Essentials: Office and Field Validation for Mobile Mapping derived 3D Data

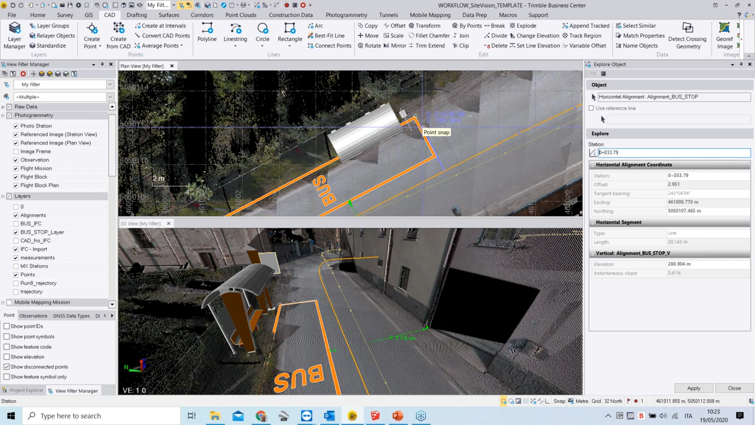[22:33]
based you could even make use of a reference line uh which you can import uh in order to link your observation or analysis to this imported uh reference uh element um um another tool which can be used into trimble
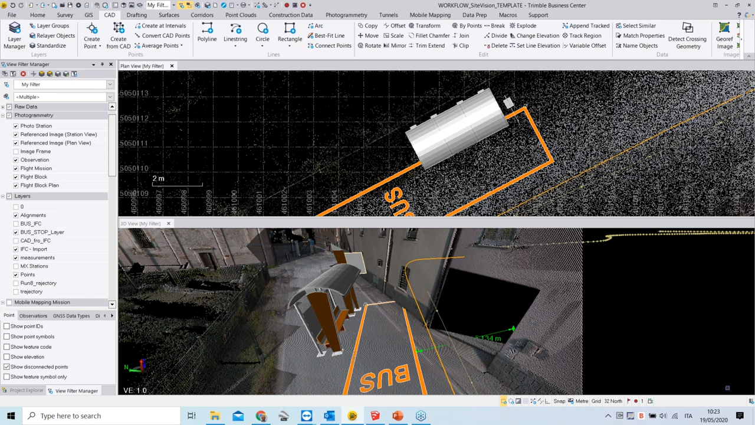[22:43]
business center uh which you could use using triple business center for this kind of analysis could be uh into the point cloud top you could using your cutting plane view so
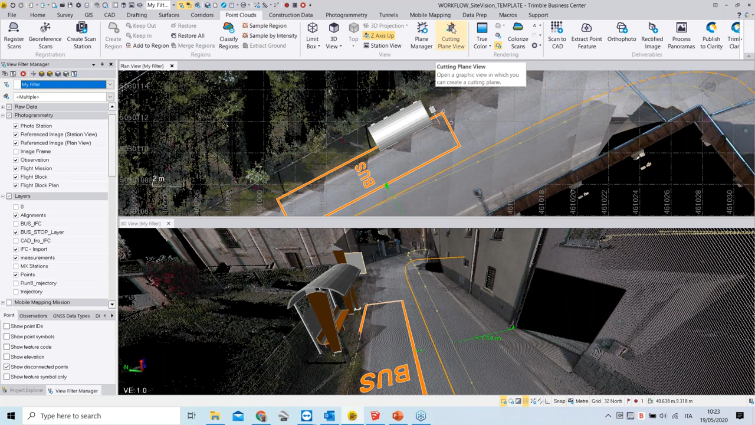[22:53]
how does it work um again i will create a vertical cutting plane orthogonal to the alignment which i just imported and once
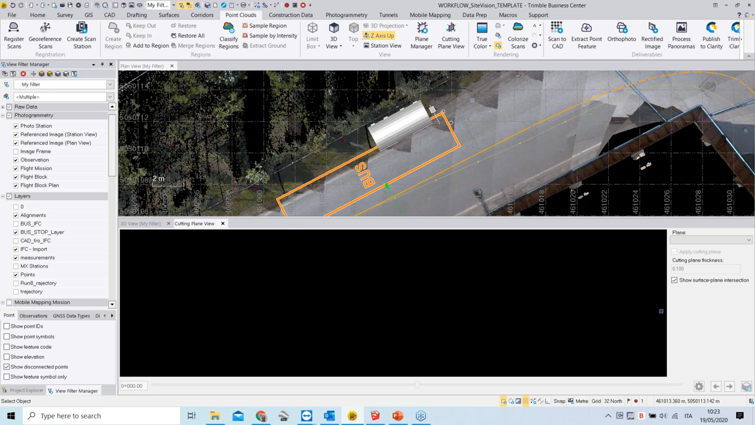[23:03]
i enable the cutting plane tool i need to create my reference plane and i will add a new one and i'm going to give it a name for example plane 01 and for this plane i would like to use a linear path as a reference which i need to select which is this one and i would like uh this to be a vertical plane respect to uh my uh my path and as soon as i create this
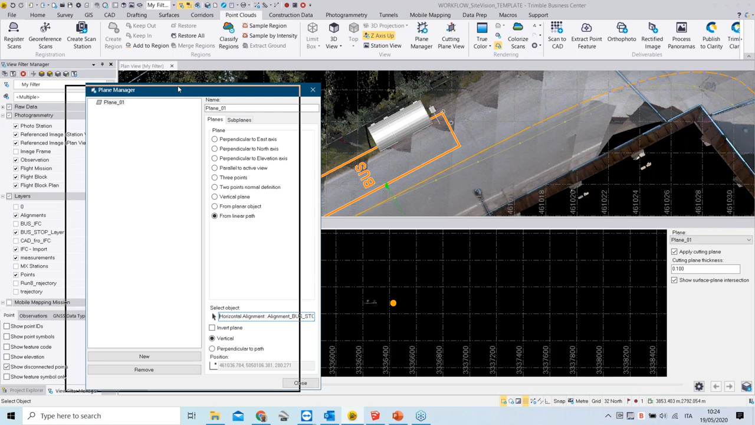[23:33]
let me just close this tool um when i'm zooming in
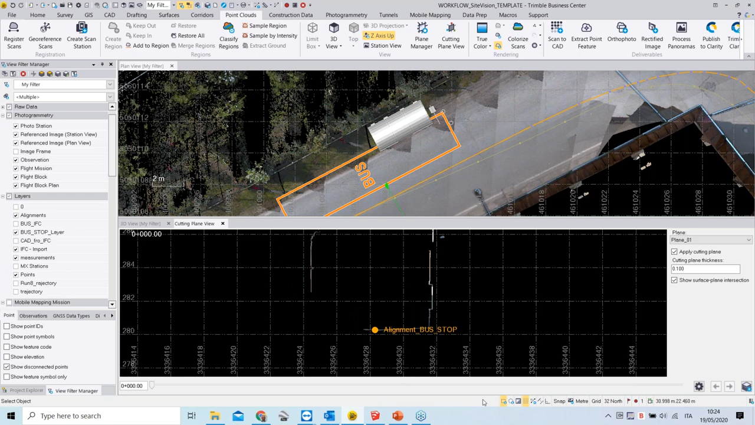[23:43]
maybe i change the uh maybe i change the colorization of the background so that will be more clear i can change the station position position for example i would like to have cross sections slightly hitting the center of my of my of my bus stop and basically you can see here this is our alignment and this is the sum of the bus stop element and i can move through the through my through my uh alignment and displaying or visualizing the difference the different elements uh of my bus
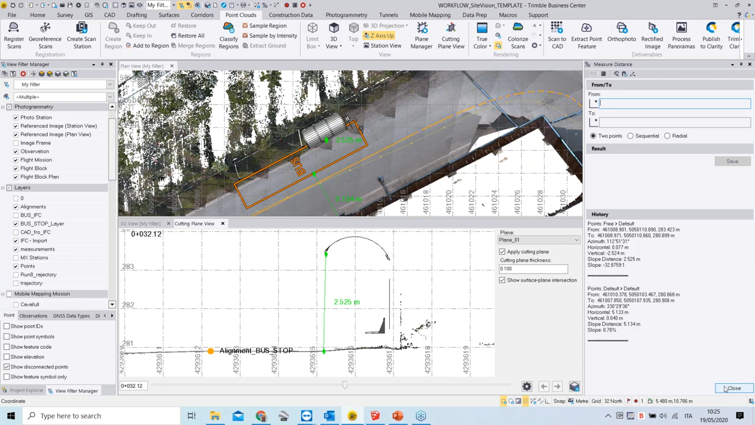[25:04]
by station in this visualization and do all the all the all the needed needed uh needed measurements and save those uh into your uh layer for the analysis of your and for the visibility of your project um final in tbc another
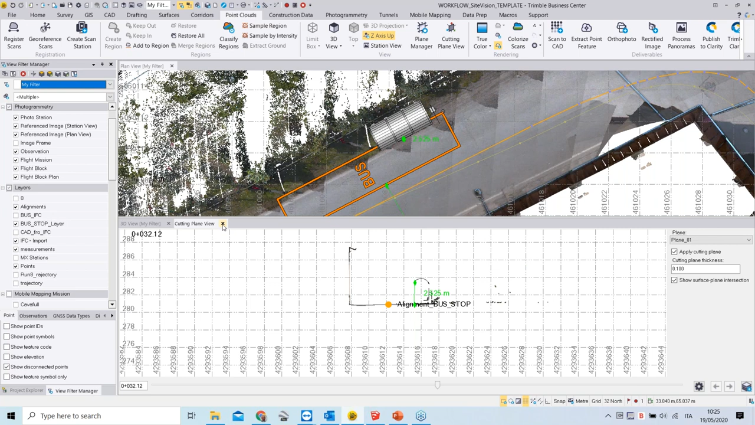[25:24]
option which is available is navigating physically into your point cloud and using the drive view function of the corridor top of tribal business center you need an alignment and you need a point cloud or um
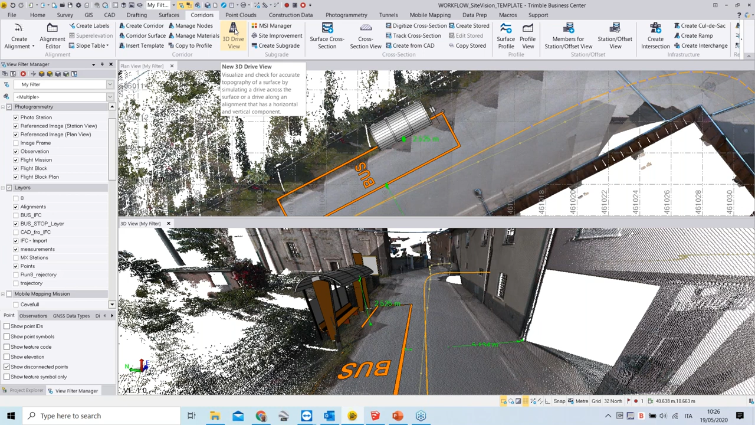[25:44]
a surface also before i do this maybe i just select again my uh again select again my uh bus stop layer because i want to change something into the um into the um into the um yeah into the properties give me a second and select this
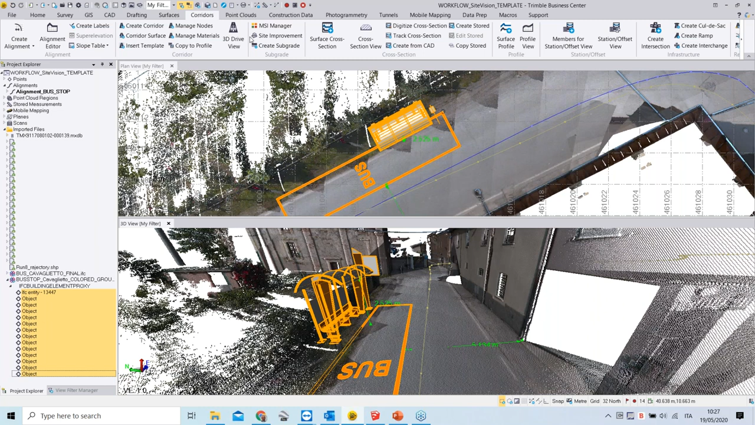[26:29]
3d drive view i i was maybe first i select my alignment i start my 3d view
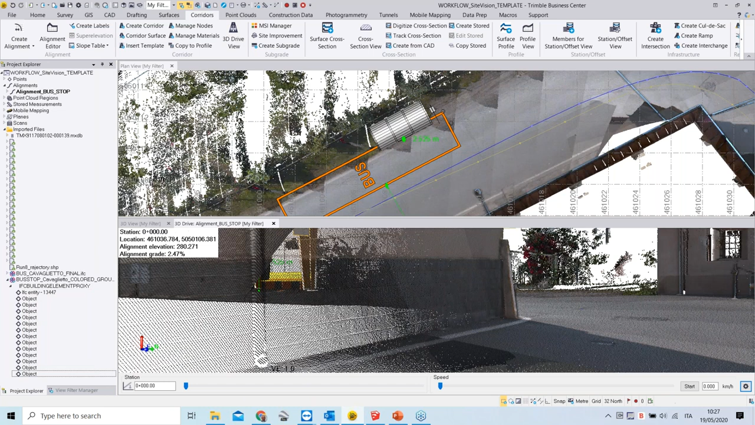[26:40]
and now i have the chance to navigate into into my point cloud maybe i bring back again the black background which is a little more effective here and i can navigate into my data set station by station
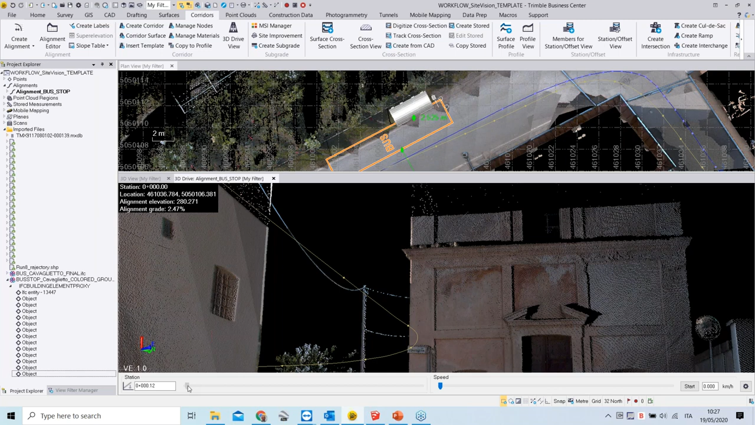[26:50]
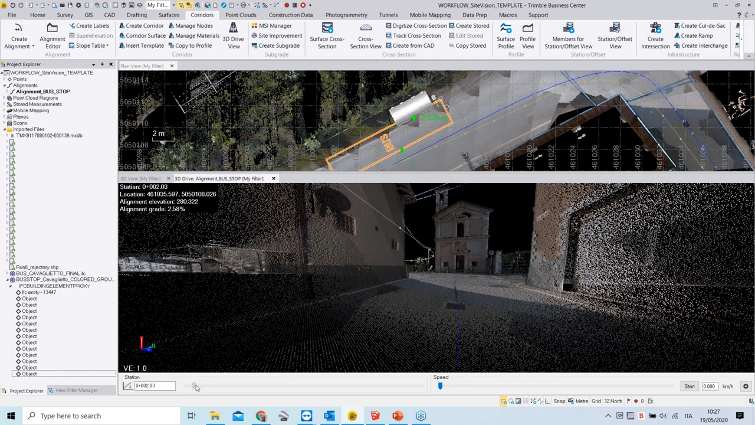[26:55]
and drive my vehicle to my bus stop right and again also from this kind of visualization i i can see the measurement which you have been done but also from here i can do measurement as well so this is another point of view where you can do your measurement to making use of the different measurements of the business center for your uh evaluations for your analysis for example
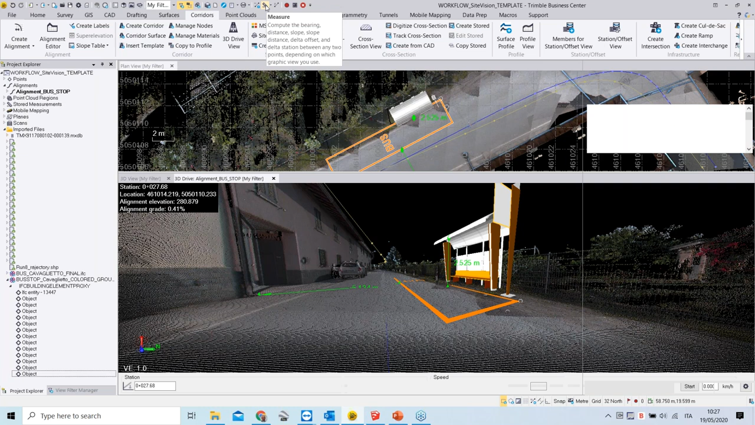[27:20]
i don't know you can measure from this one here no i'm just i'm just speaking points randomly maybe here to the ground and i can save this again as a
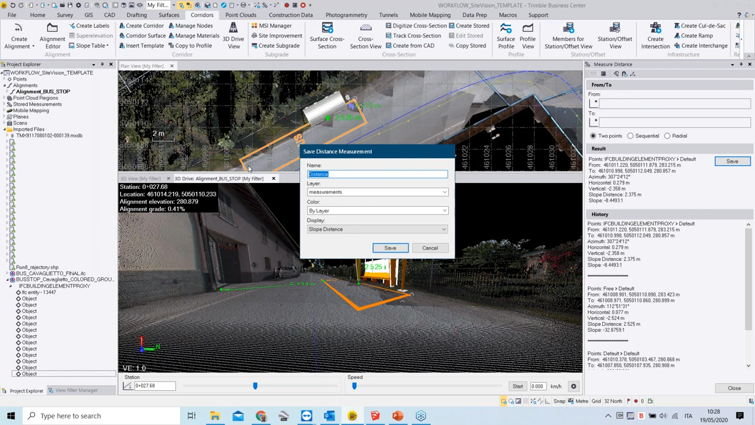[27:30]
measurement i don't know zero three in this case and
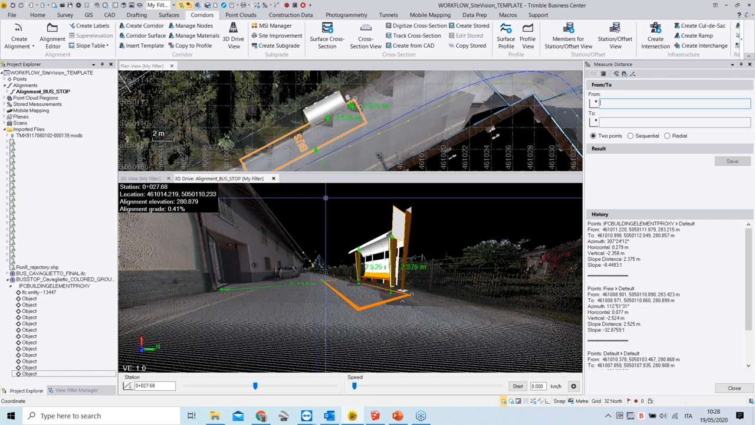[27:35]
this is saved to our measurement layer as well um this
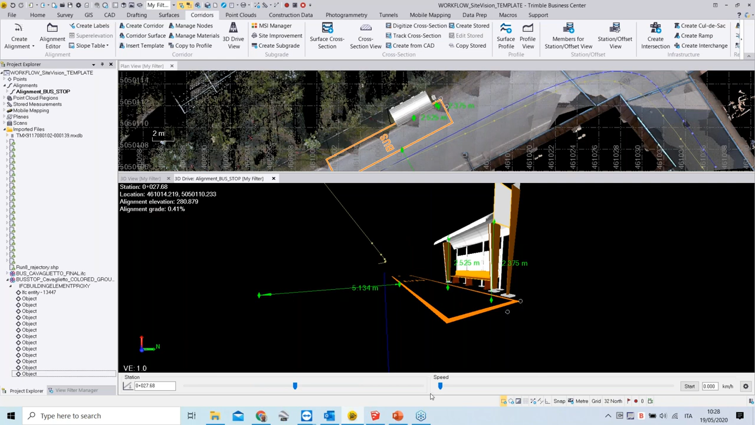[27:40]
is a way to navigate through through the through the following this trajectory or this alignment the other the other option would be um not sliding on your station a slider but maybe fixing a kind of driving speed and then being and then giving it a start so now